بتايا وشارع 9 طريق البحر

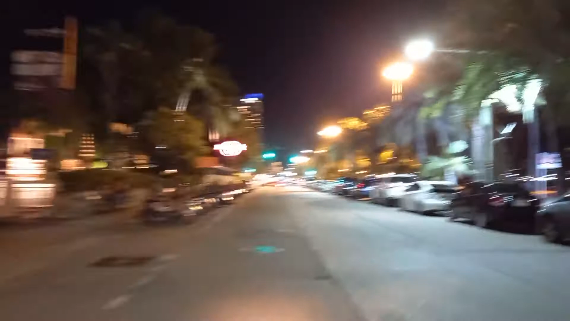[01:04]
وطبعا شايفين يعني الصورة واضحة يعني. مش عايزة كلام. سيكالات على الشمال وعربيات على المين. اكيد الناس دي كلها اللي ركن عربياتهم ولا مكانهم. الناس دي كلها قاعدة عالبحر.
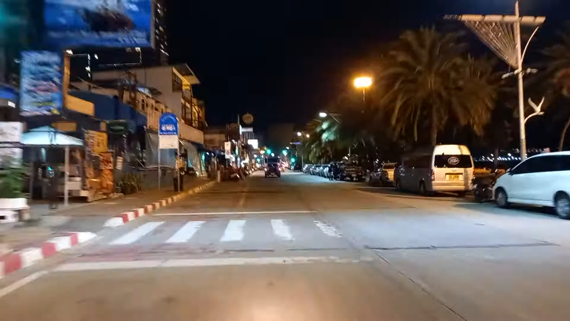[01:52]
طبعا كل العربيات اللي على يمين دي اللي تشايفينها.
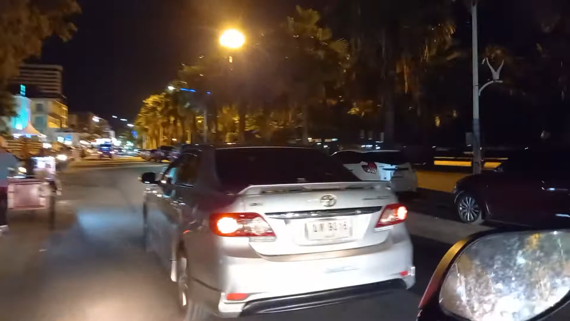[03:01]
الجو النارده جميل جدا يعني. حتى فيه سحام زي ما نسايفين هو متحرك. اه شارح تسعى بصعوبة.
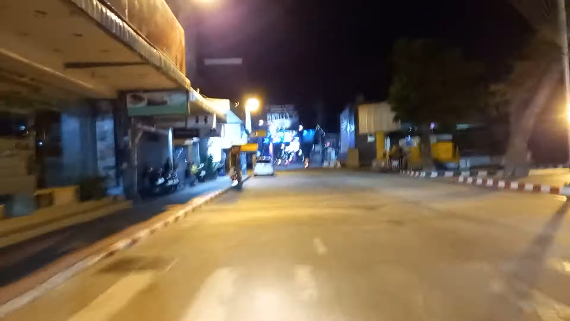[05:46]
طبعا المساج شغاله وزي ما انتم شايفينه قاعدين قدام الباب